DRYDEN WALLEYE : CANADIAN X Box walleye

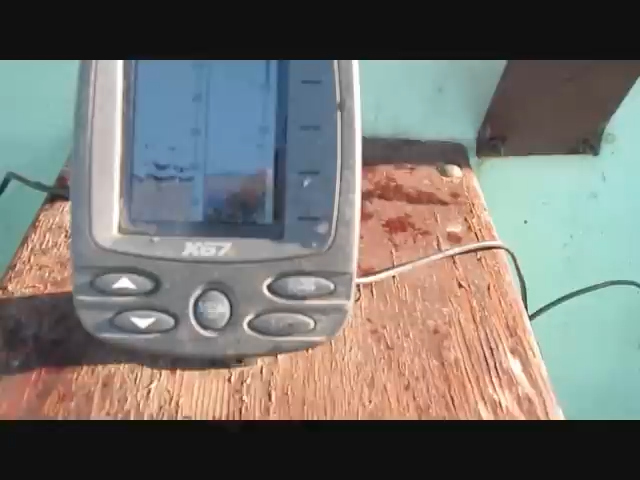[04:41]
There's the jig. Down. Where's the fishy? Oh, here he comes.
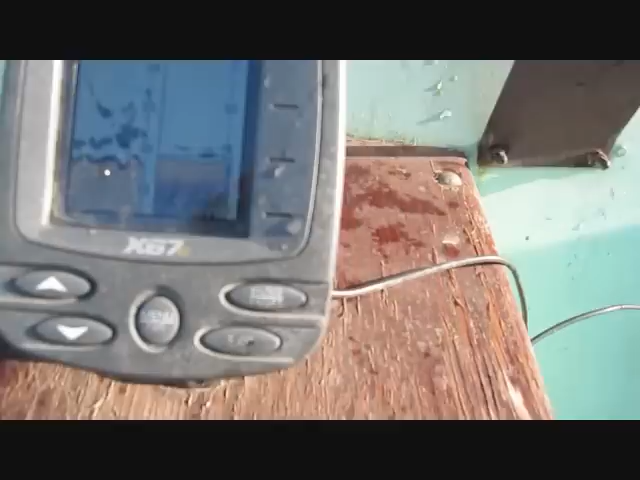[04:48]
Here he comes. I'm gonna have to put this down and concentrate on catching this guy. I'm gonna have to tease him for a bit.
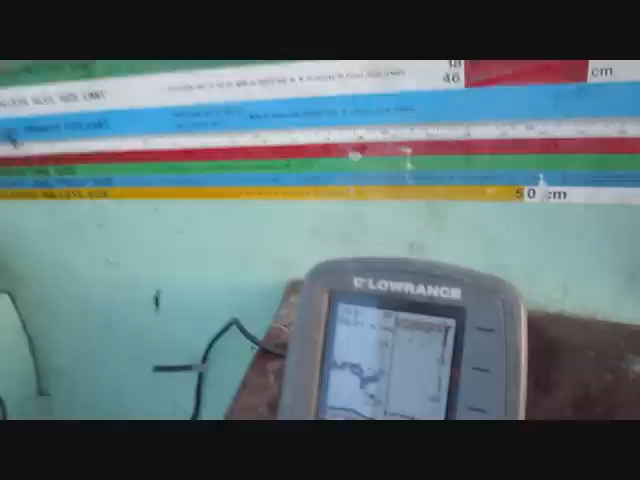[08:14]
There's actually quite a few of them down there on the bottom on the screen. Is he still there? Oh yeah, there's a little bit of weight when you just move it up. He hasn't moved far though. Let's see if I can set the hook.
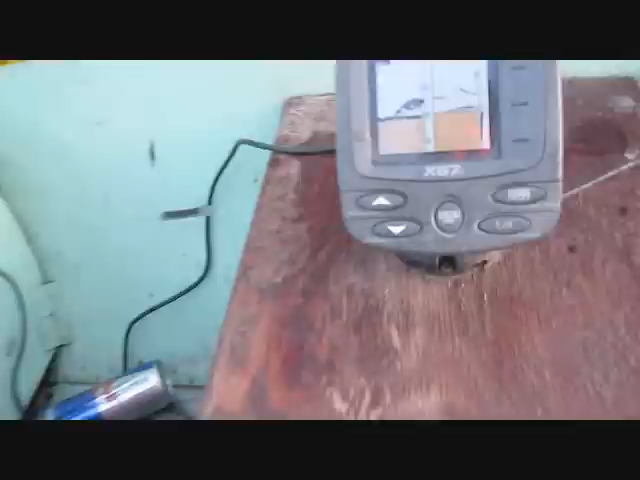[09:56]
Oh, wonder if you can see this. There's one on the bottom there, and my jig's at 26 feet. I'm going to give it a shot, snap, and see if it'll come off the bottom.
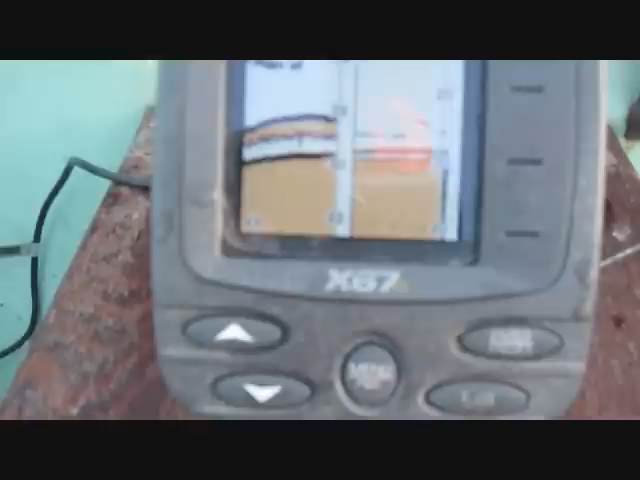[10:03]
Nah.
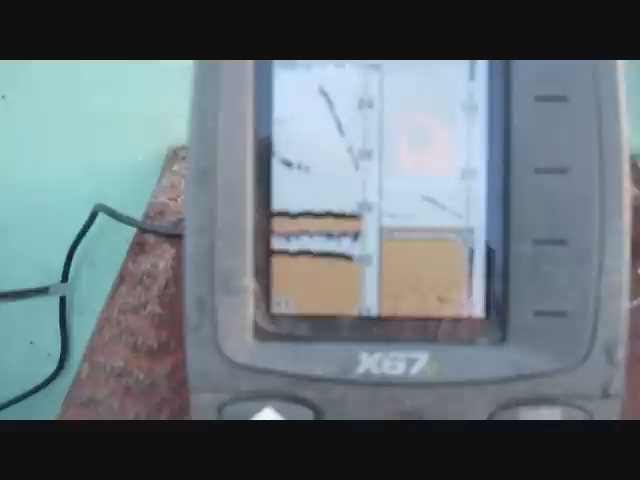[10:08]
He's down there. Can I trick him? Here he comes. Oh, here he comes.
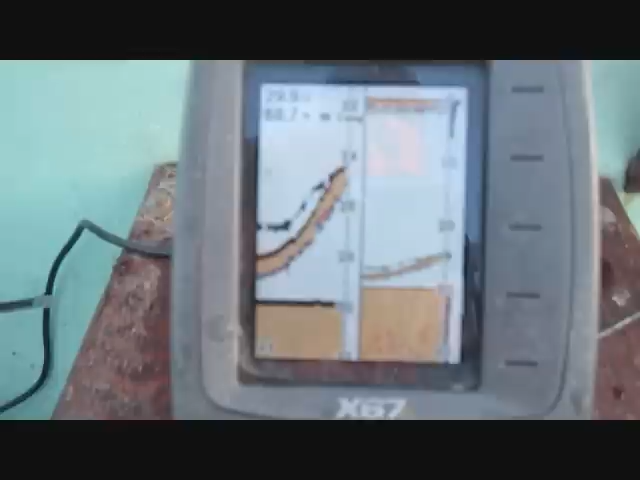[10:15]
Oh, come on. Ah, he just wouldn't grab it. I was teasing him.
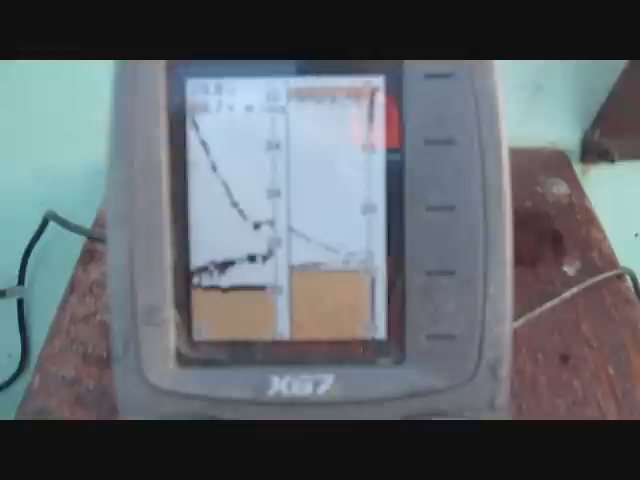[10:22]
That was cool. Come on.
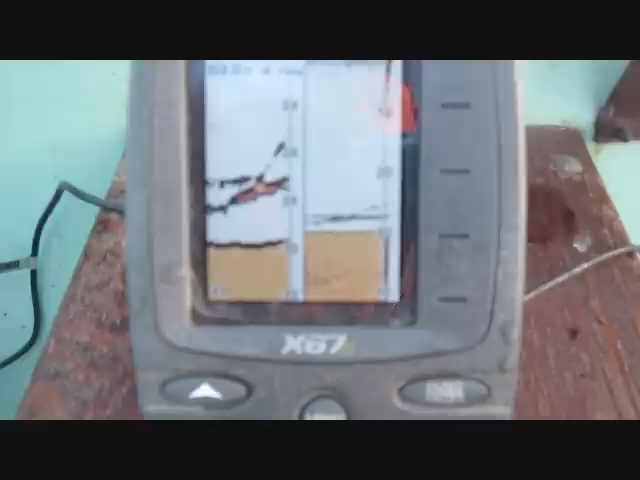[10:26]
Come on.
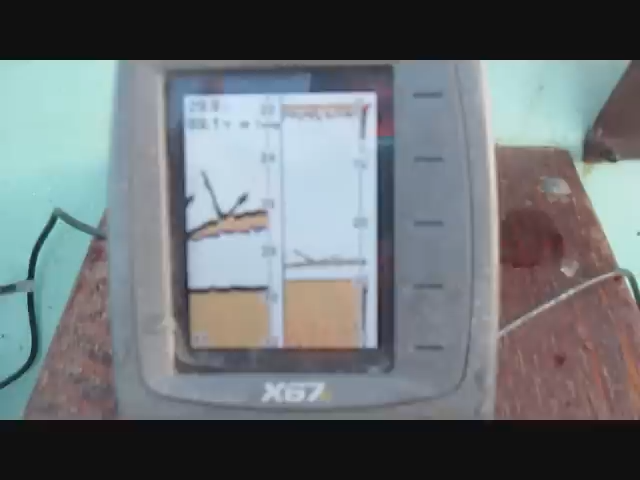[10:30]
Come on. It's like they sit there and then suddenly something just...
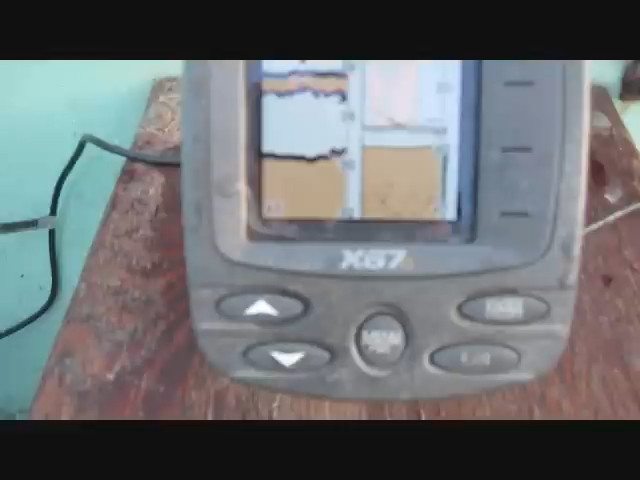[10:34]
There's another one on the bottom arching up now.
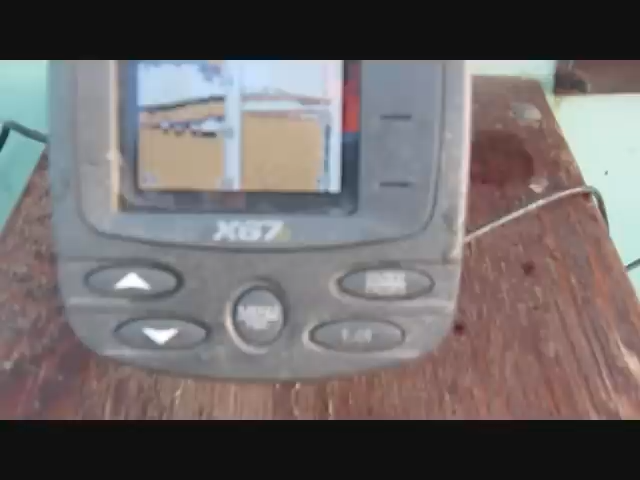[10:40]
Oh, they're following it down the bottom actually. I'm going to drop it down there and see if they'll bite. Give me a second here. This is another big one.
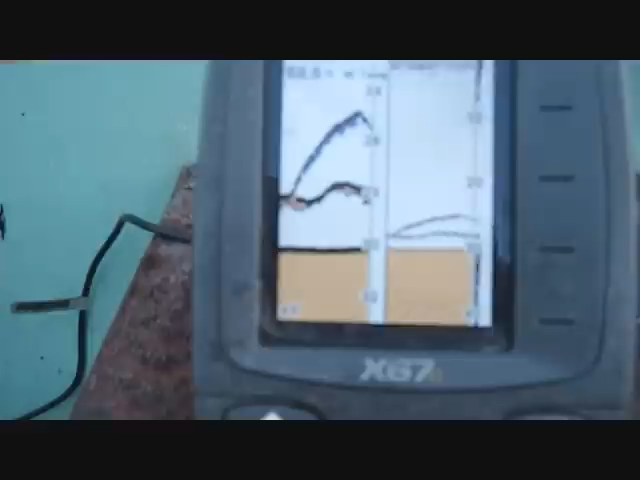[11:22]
He's so far he's not wanting to commit.